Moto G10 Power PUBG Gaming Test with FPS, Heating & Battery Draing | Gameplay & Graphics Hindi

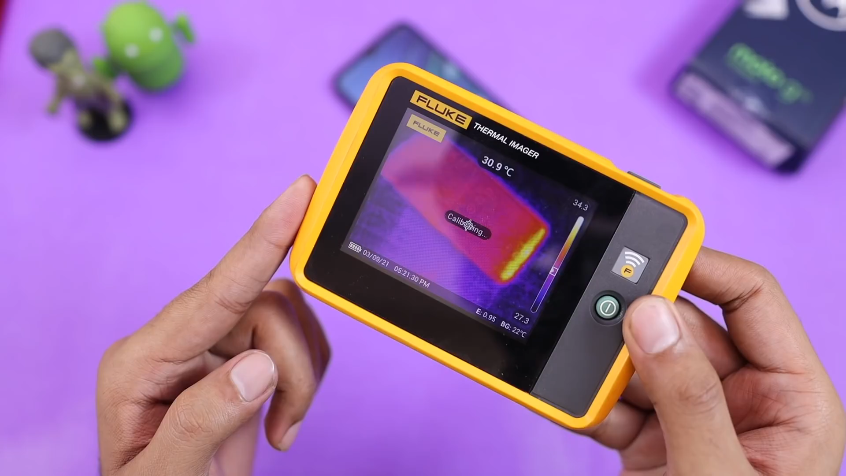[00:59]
On screen: spot 30.9°C
और इनिशियली आप देख सकते हैं जो मैक्सिमम टेम्परेचर जा रहा है वो 34 डिग्री जा रहा है, डिवाइस की चिन के अराउंड है जो मैक्सिमम टेम्परेचर यहाँ पे है।
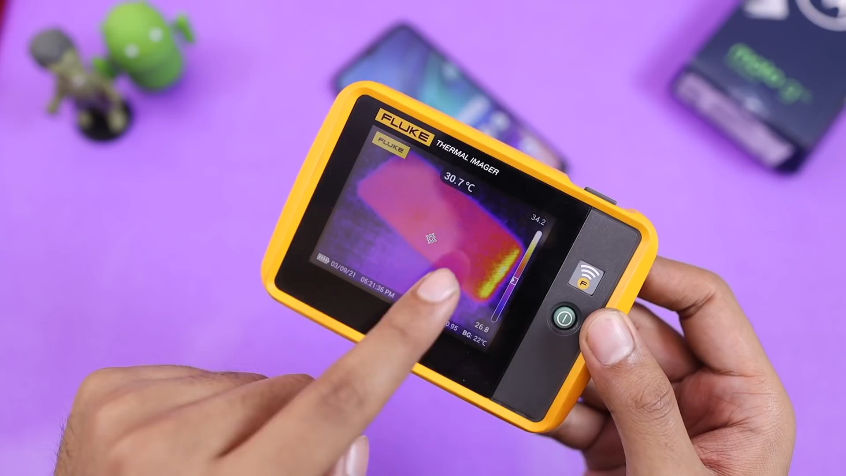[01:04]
On screen: spot 30.7°C
थोड़ा सा फ्यूजन कम कर दूँ तो आपको बेटर दिखेगा। और बैक साइड में चले
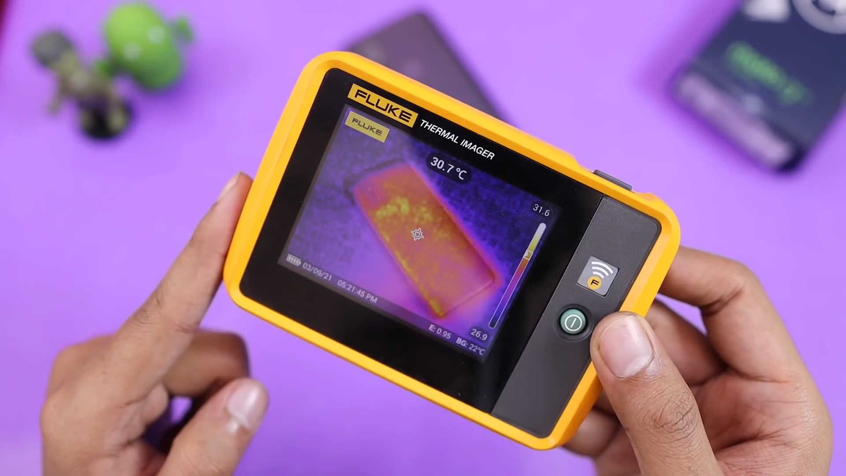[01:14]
On screen: spot 30.7°C
तो बैक साइड में भी आप देख सकते हैं कि मैक्सिमम टेम्परेचर 30s में ही है, 31.9 है अराउंड।
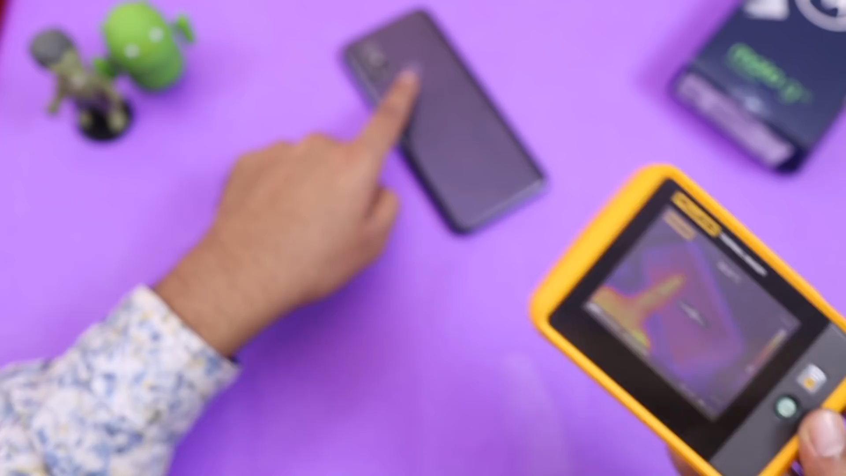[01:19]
और हल्का हल्का स्पॉट यहाँ पे, हल्का हल्का सा हीटिंग स्पॉट है, पर अभी कोई ज़्यादा मेजर हीटिंग इसमें मुझे दिख नहीं रही।